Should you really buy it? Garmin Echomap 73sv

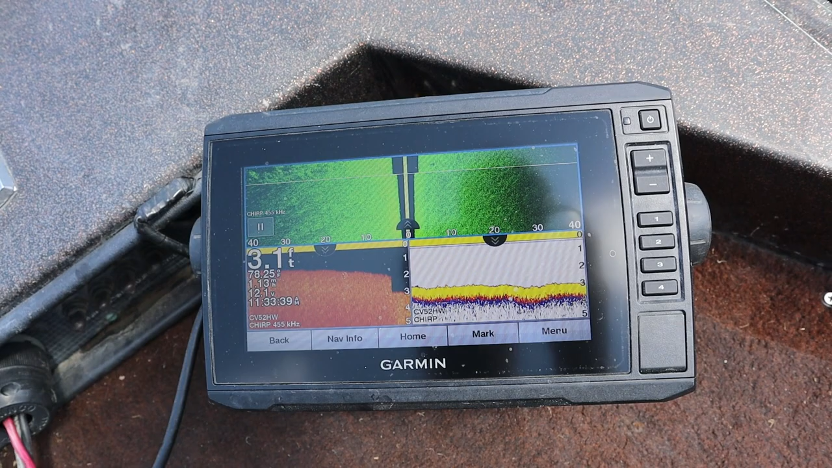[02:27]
On screen: depth 3.1 ft
we got side view going on there's your clear view and there's your traditional
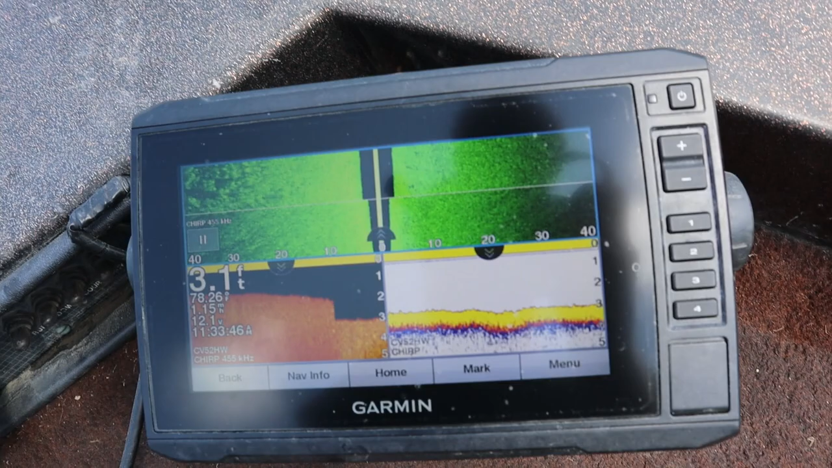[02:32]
On screen: depth 3.1 ft
let's go ahead and find a nice little rocky patch and start running down the river so you can see what
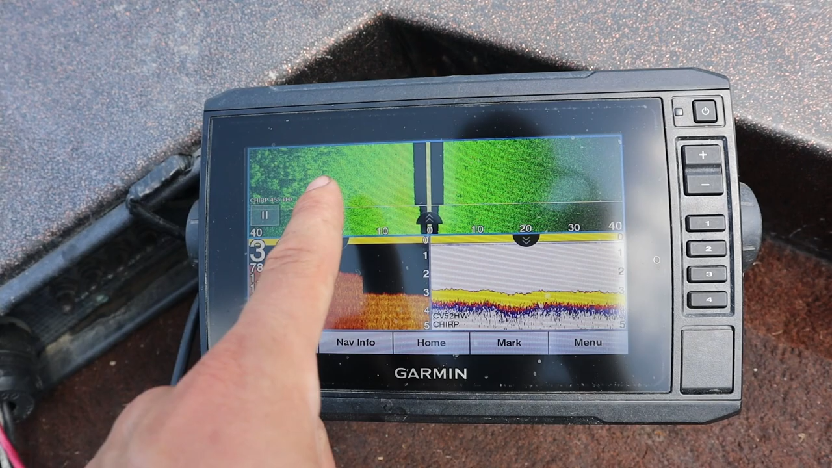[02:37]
your side view and your down view uh will end up looking like
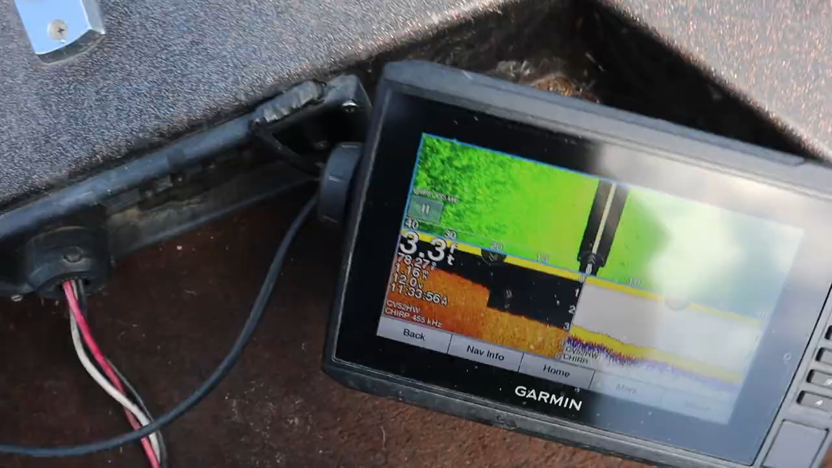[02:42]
we
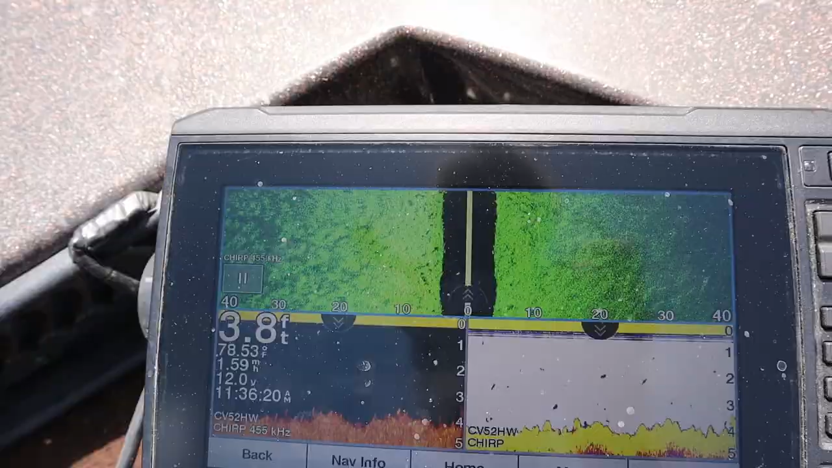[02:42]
On screen: depth 3.8 ft, water 78.53°F
flipped over here to the other side of the river where it's a little bit rockier if you can see
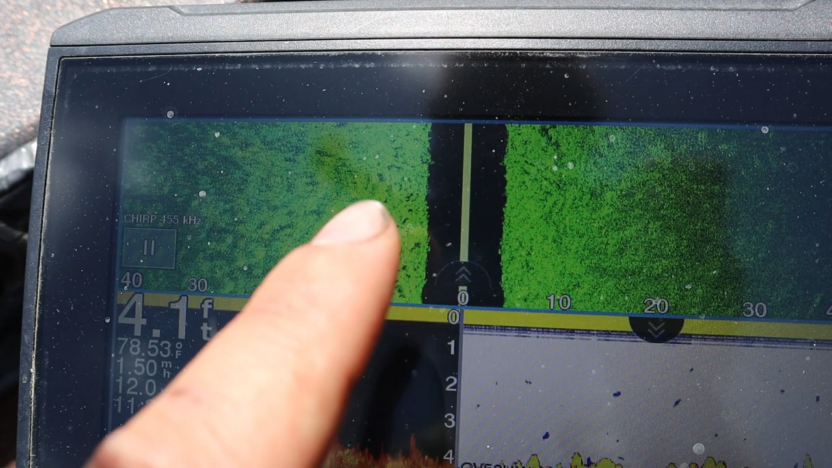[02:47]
On screen: depth 4.1 ft, water 78.53°F
all these black specks that are showing up in here that's a rocky bottom and every black speck is
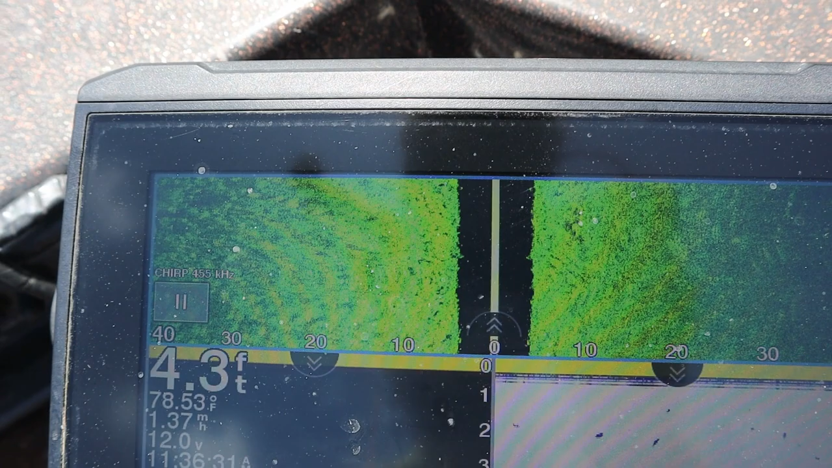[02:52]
On screen: depth 4.3 ft, water 78.53°F
actually the shadow that the sonar is kind of casting on each one of those rocks so the rock is right in front of each one of those black specks now there's no big
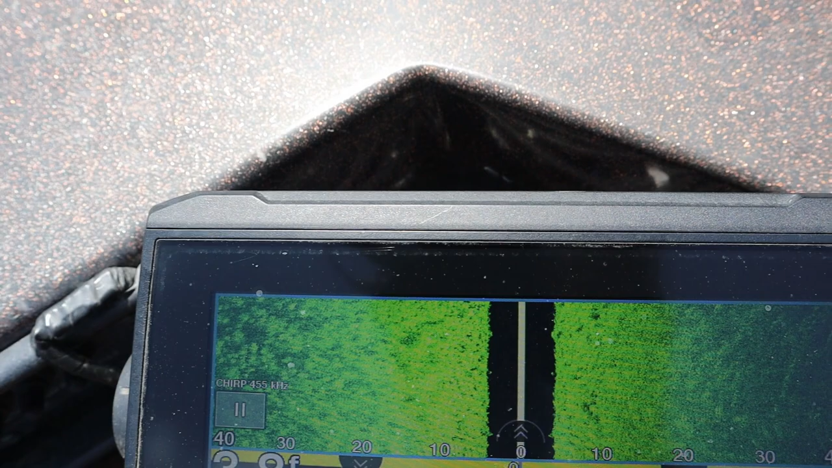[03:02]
boulders in this section further down the river there will be so there's we know there's a small rocky
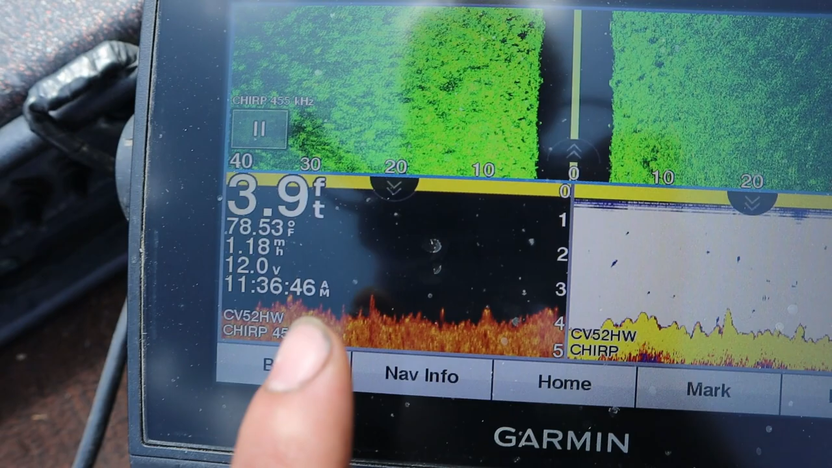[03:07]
On screen: depth 3.9 ft, water 78.53°F
bottom you can see down here in the clear view which is great for seeing structure but
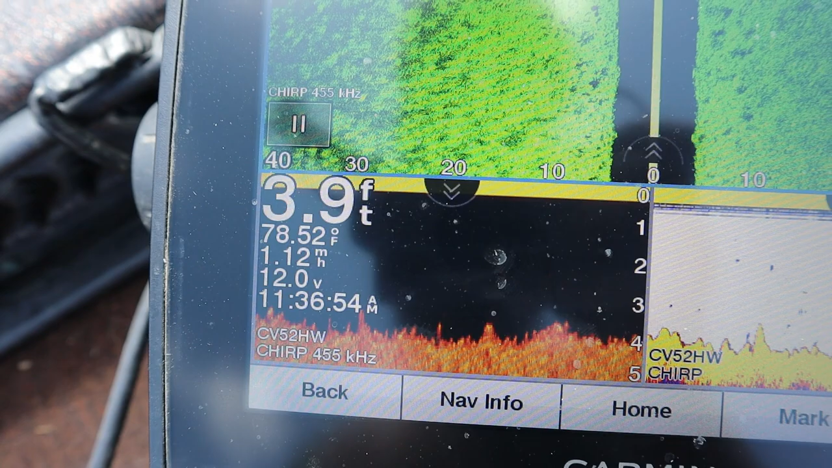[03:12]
On screen: depth 3.9 ft, water 78.52°F
not for seeing fish uh which is what you want to be looking at over here at your
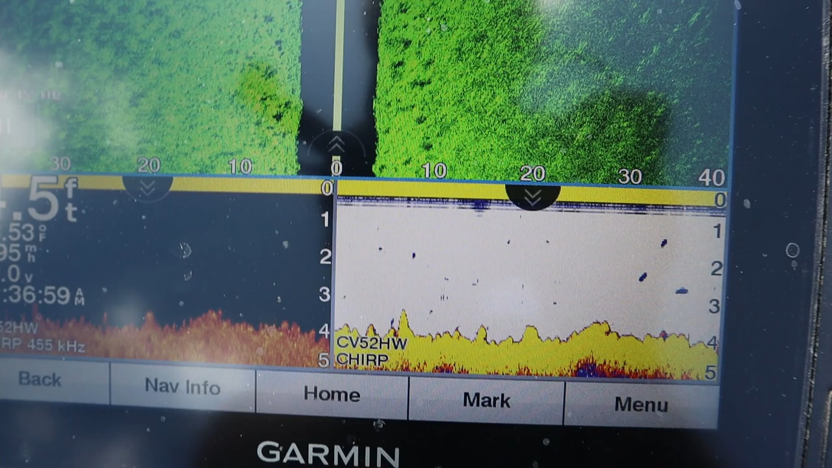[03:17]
traditional view if you're looking for fish and any of these small black dots is just debris
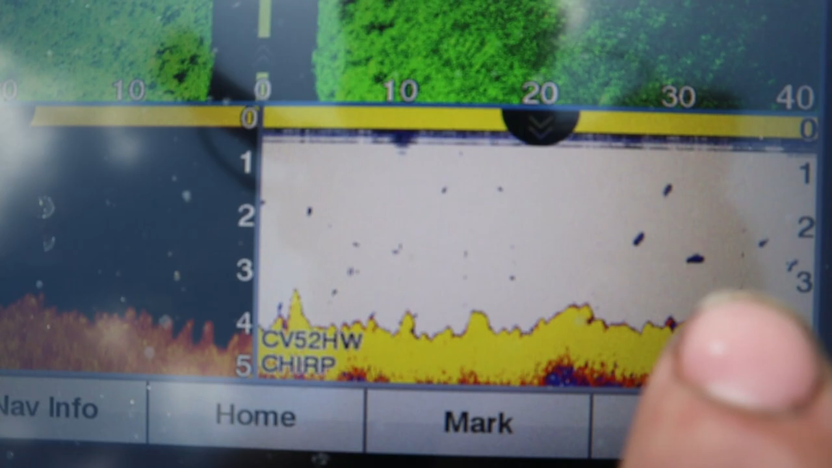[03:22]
floating in the in the water a fish would be showing up much more prominent
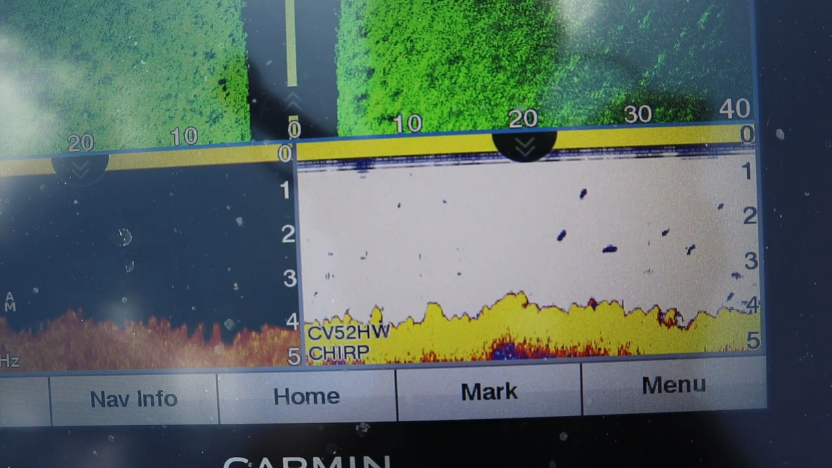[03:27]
so we can like right right there could possibly be a fish
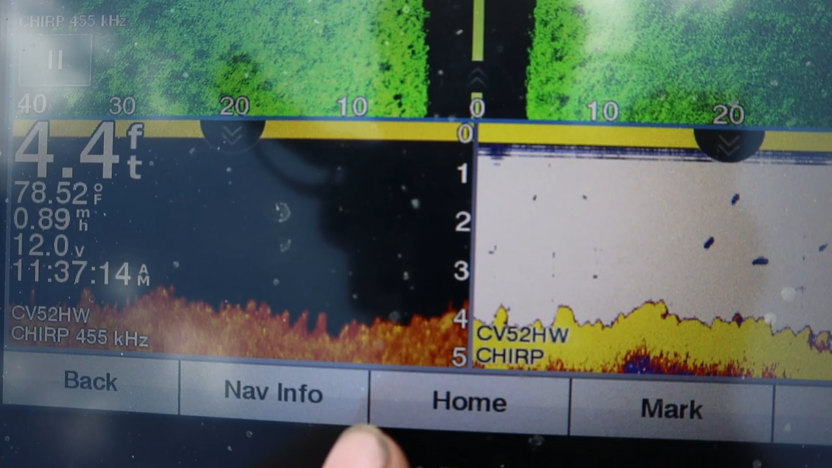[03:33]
On screen: depth 4.4 ft, water 78.52°F
if you notice we don't see it over here but we see it right here that could
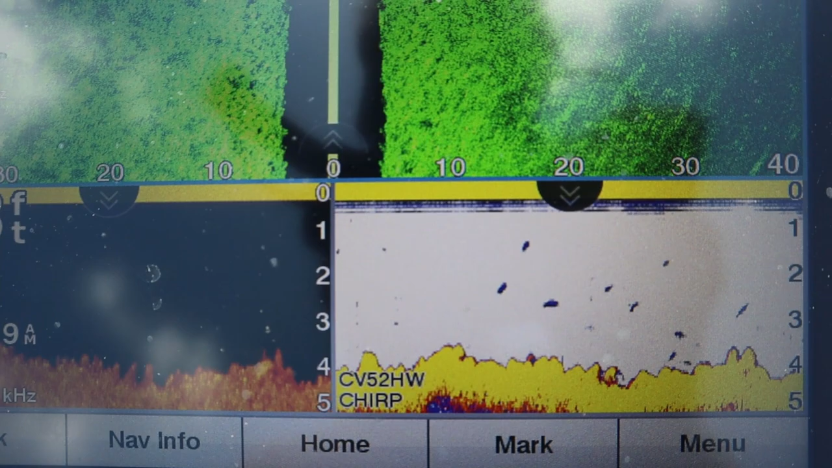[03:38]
be a small fish right there right off the bottom flipping through some of our different police and
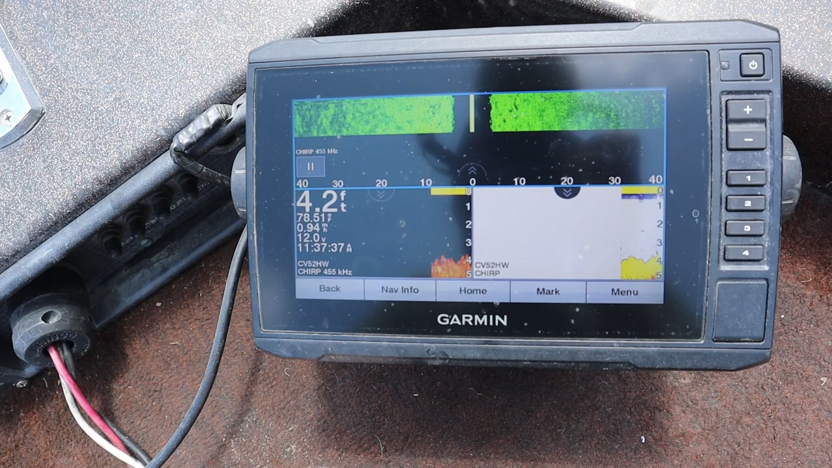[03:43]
On screen: depth 4.2 ft
preset menus right here you can set it up that your side view can be on the bottom you can have it just in a little corner right here we see that the maps that are loading up here
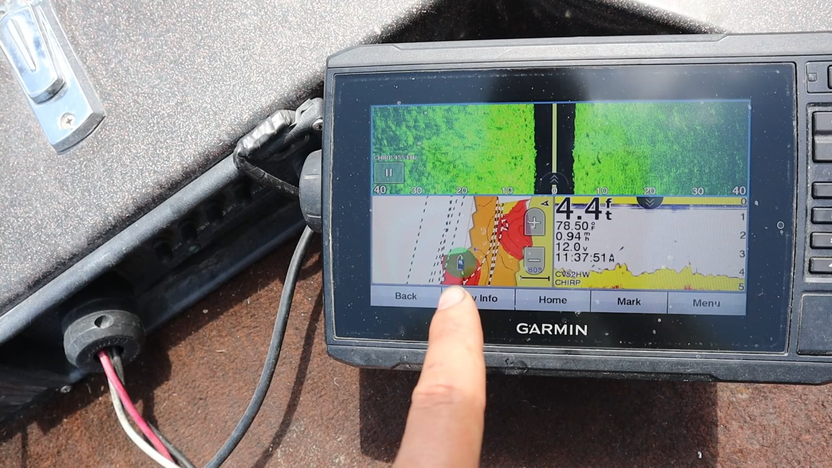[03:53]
On screen: depth 4.4 ft
real quick there they are so you're gonna have you can assign these however you'll want move it left to right up and down all those kind of fun things uh to set to